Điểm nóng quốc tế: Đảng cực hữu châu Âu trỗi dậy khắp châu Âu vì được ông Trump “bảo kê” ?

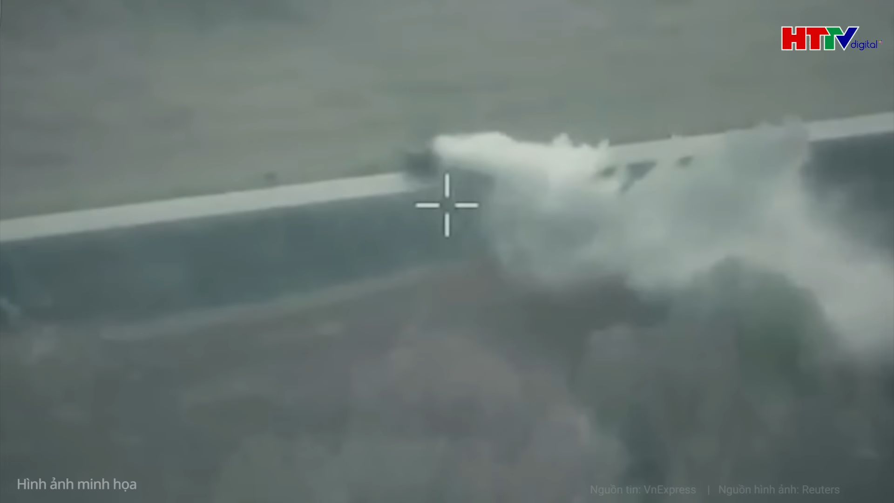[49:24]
Trong khi phần lớn tháp pháo được bọc lưới thép chuyên đối phó drone
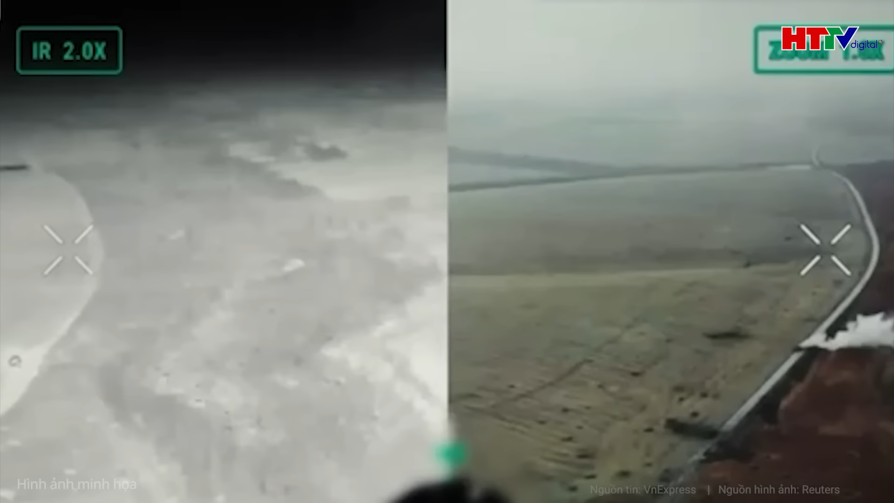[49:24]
drone Nga lao vào vị trí phía sau tháp
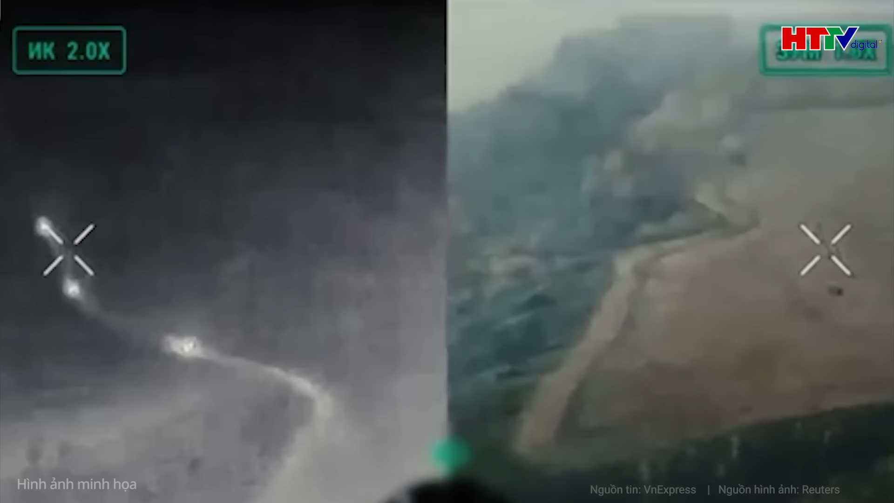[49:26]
pháo nơi đặt khoang chiếu đạn và không có lưới bảo vệ Tín hiệu
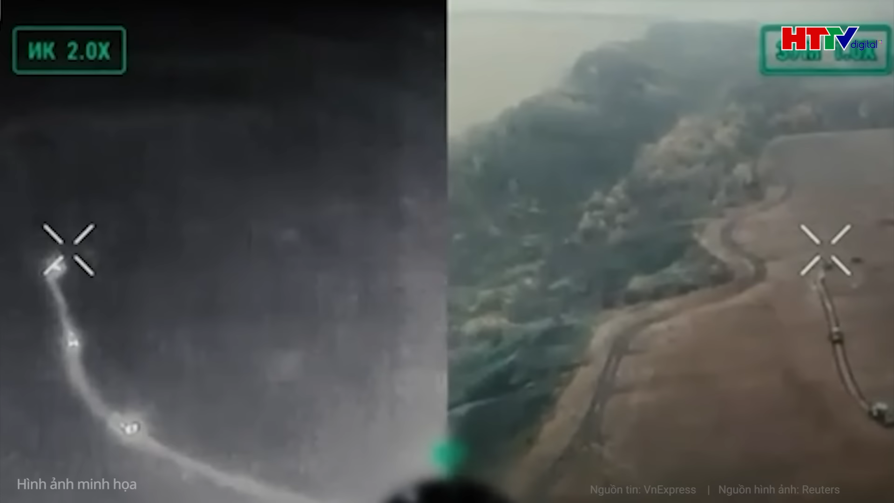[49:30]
video bị cắt sau khi đầu nổ trên drone kết hoạt chưa rõ kết quả của đoạn đánh Hồi tháng 9,